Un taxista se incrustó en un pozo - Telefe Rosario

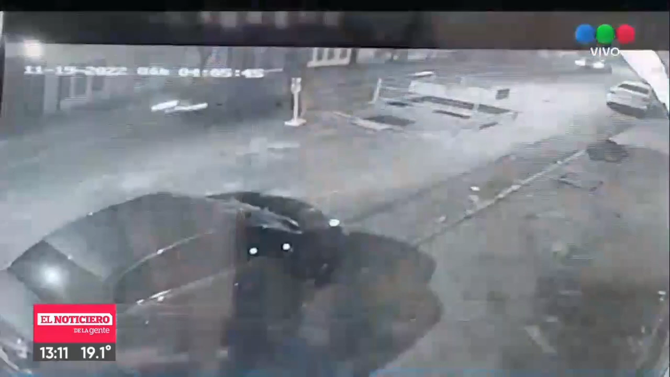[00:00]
Bueno, así se puede apreciar. Este es el momento. Miren, miren. Circulaba a gran velocidad, ¿eh? Me parece que es un poco más de 40. Alem y Río Bamba. Estaba señalizado, no hay dudas, este corralito de agua a Santa Fecina. Sí, estaba en el medio de la calzada, por supuesto, pero tenía sus rejas, ¿eh? Habrá sido una distracción. Venía manejando y no lo vio.